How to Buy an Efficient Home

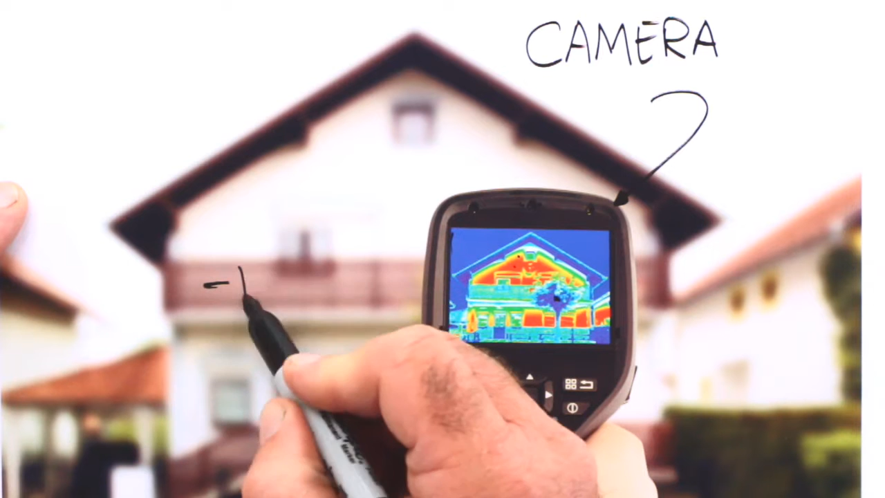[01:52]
But it's a colorful image and the color refers to the different temperatures of the surfaces. This is a tree. It happens to be blocked by the camera. But we can see that it's a dark color. So it's fairly cool. This area here on the house in the background is the railing. So it's also not very bright. And then in areas of the wall, we start to get into brighter colors that show higher surface temperatures. You see that especially in windows, in the top area of windows here. The brightest area of the image is up here near the peak. That would be the hottest part of the house where the most heat loss is. You get the best results with this sort of thing when you look at a home in winter.
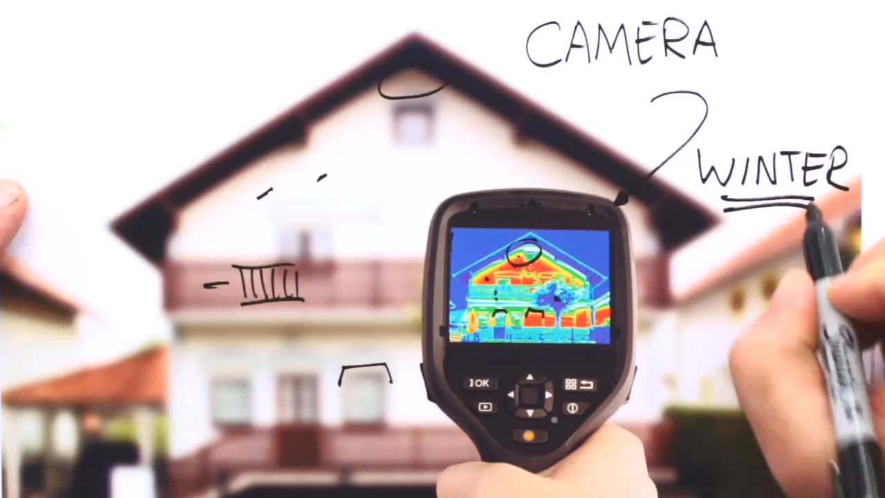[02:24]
Because that could really show heat loss. And that's what we have here. This is a typical Canadian home and a typical Canadian winter day.
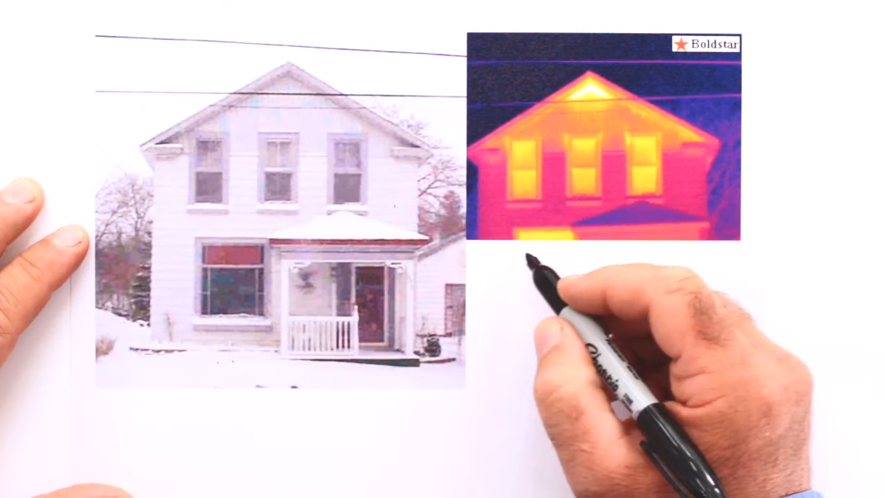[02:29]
And this is the corresponding thermo image of exactly the same house. See this open veranda roof is dark in color because it's not giving off any heat.
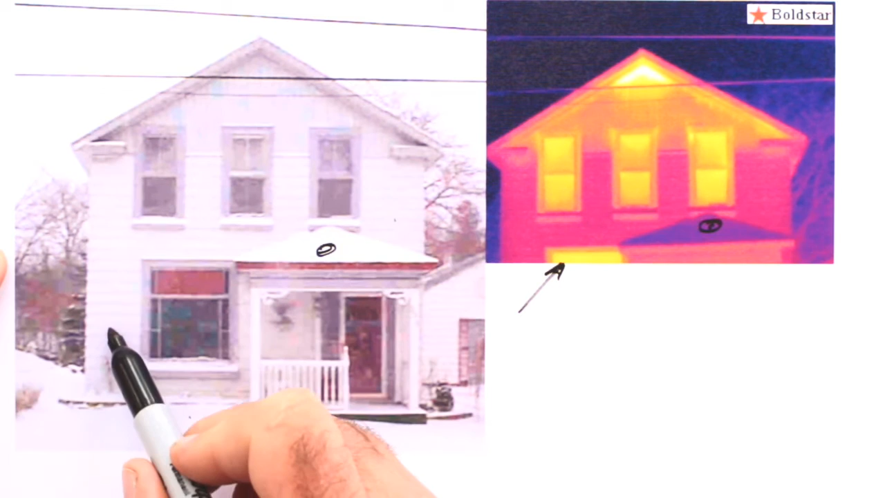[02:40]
The walls are giving off some more heat. And you can see that by the lighter color here in the thermo image. You'll notice that the area above this line on the house is losing more heat.